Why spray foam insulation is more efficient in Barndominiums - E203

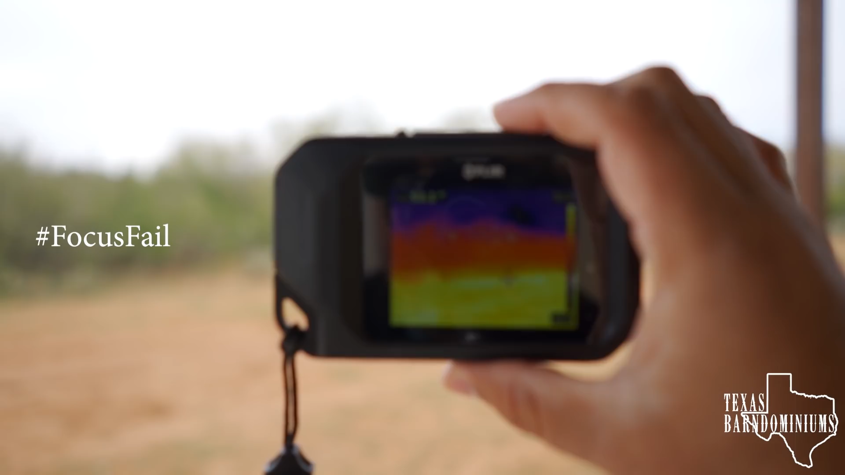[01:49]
Okay, and I'm going to go ahead and take a picture right now. There it is.
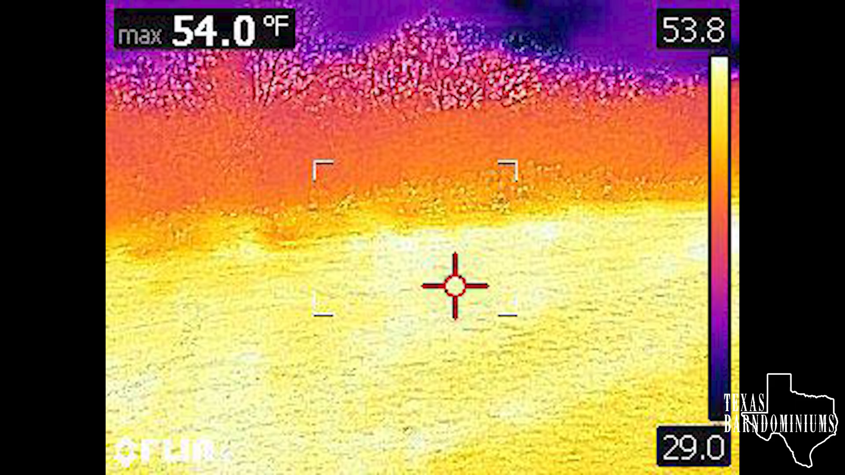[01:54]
On screen: max 54.0°F
So it is 54 degrees. Okay, let's go inside. I'm not going to cut the video.
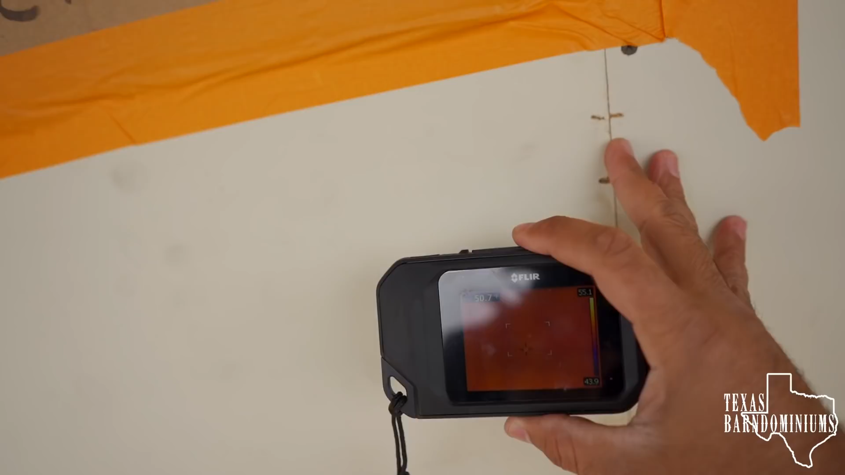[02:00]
Let me open the door.
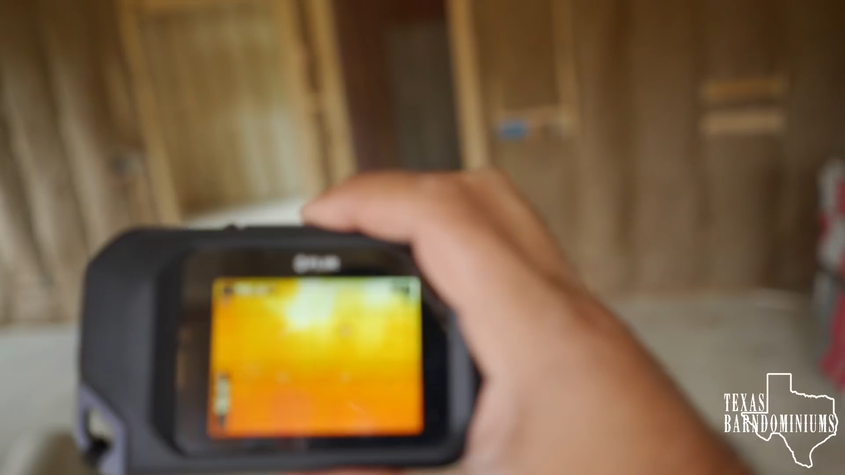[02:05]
Okay, and now we're inside.
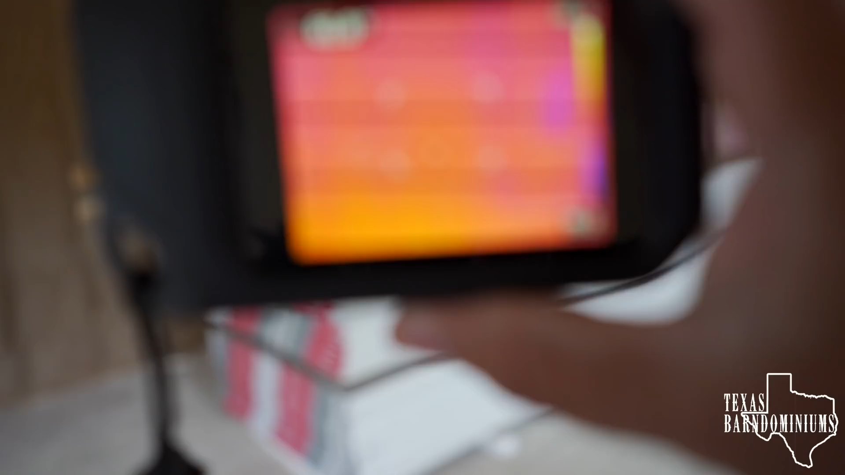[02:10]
As you guys can tell, it's fully insulated.
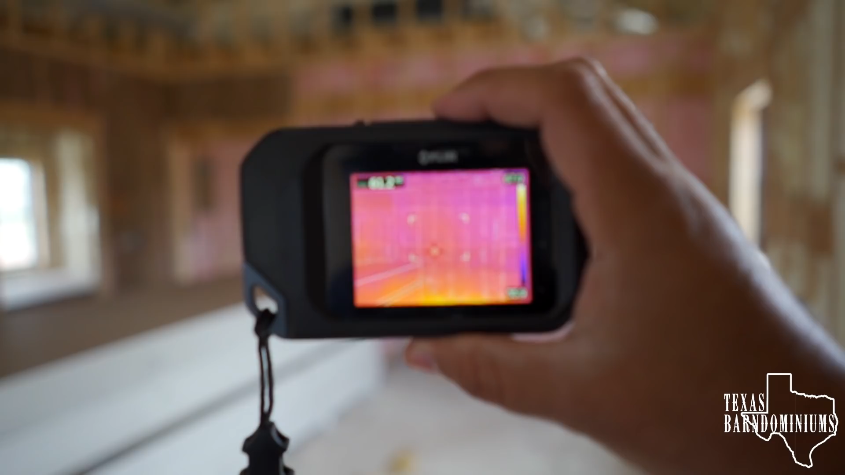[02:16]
I'm trying to see if you can see. I'm going to shoot a picture right there.
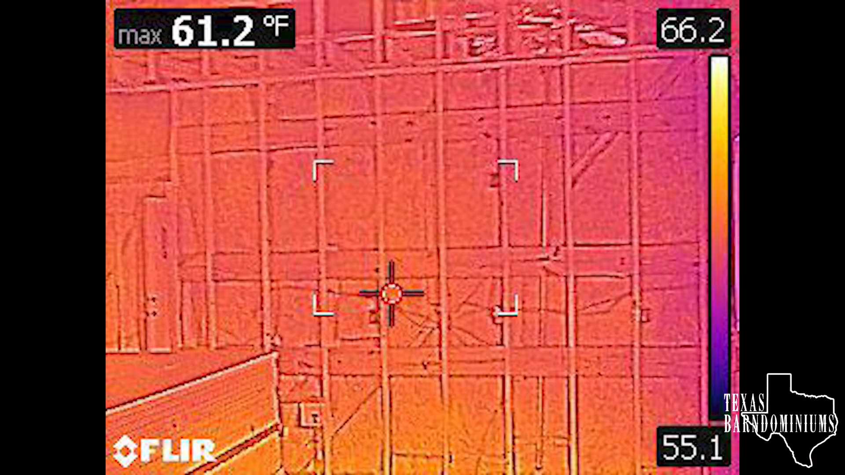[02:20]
On screen: max 61.2°F
61 degrees. All right, so you got to see the difference that the foam makes.